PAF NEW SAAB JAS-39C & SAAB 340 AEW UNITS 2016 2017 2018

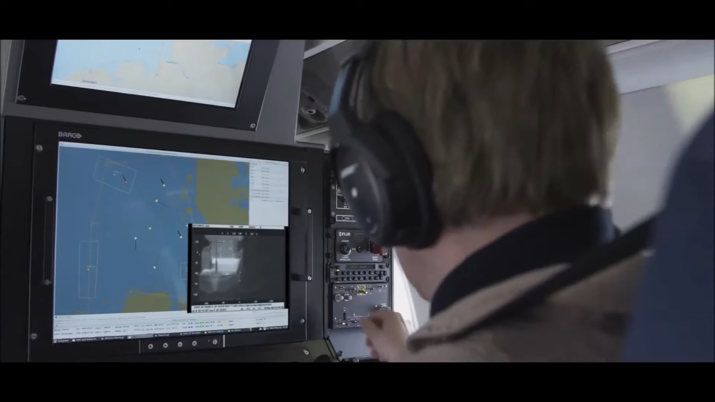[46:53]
The operator makes radio contact with the ship and simultaneously monitors the sensor images of the cargo.
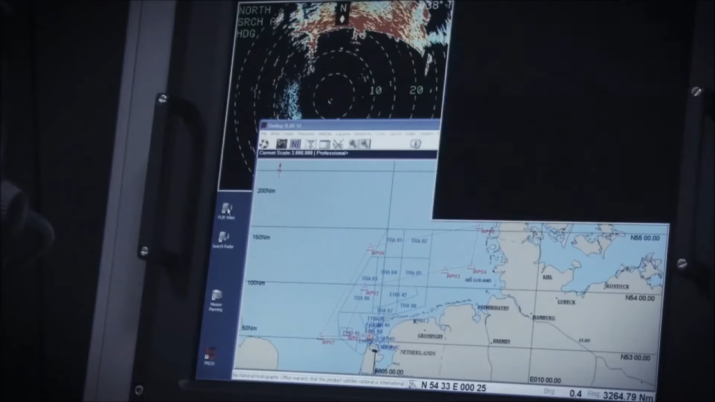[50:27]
It can then be used for identification by the electro-optical sensor.
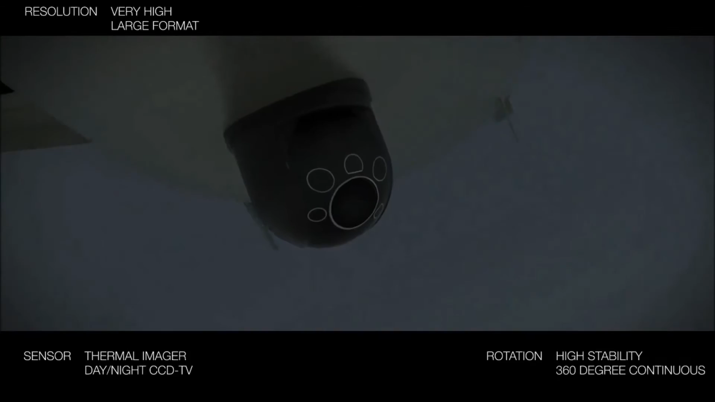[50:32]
When activated, the sensor turret is lowered from its position inside the fuselage.
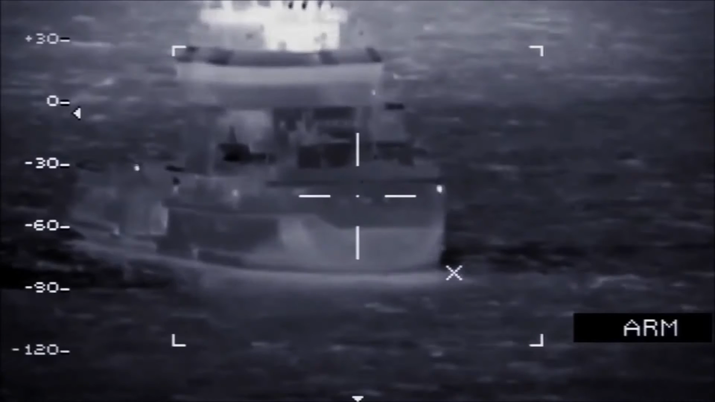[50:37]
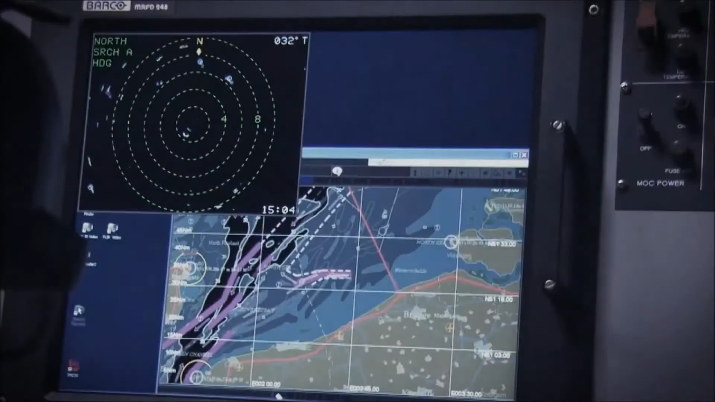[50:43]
When an unidentified target is detected, a waypoint marking the target's location is sent to the FMS and for acceptance from the pilot.
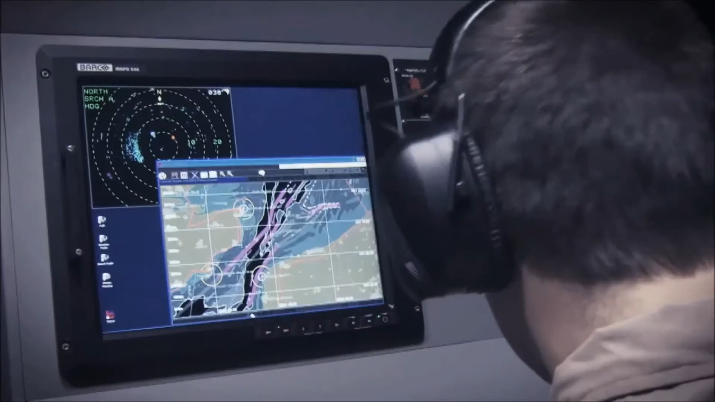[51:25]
The radar and SAR direction finder, together with AIS, is used to identify the ship.
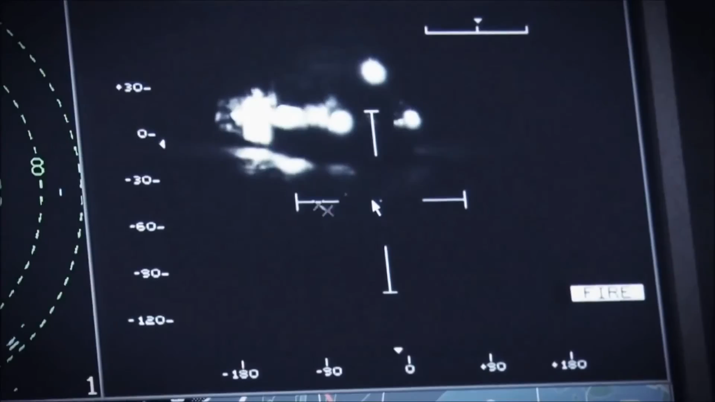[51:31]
An emergency signal is picked up, and the IR sensor detects debris and people in the water.
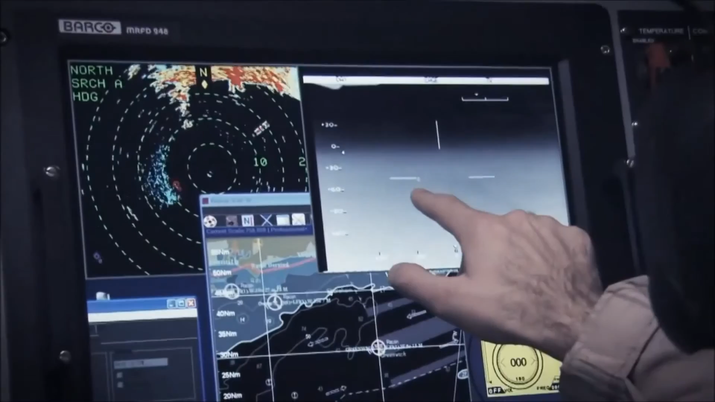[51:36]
An SAR kit and life raft is dropped, the position is marked with flares, and the rescue operation is coordinated.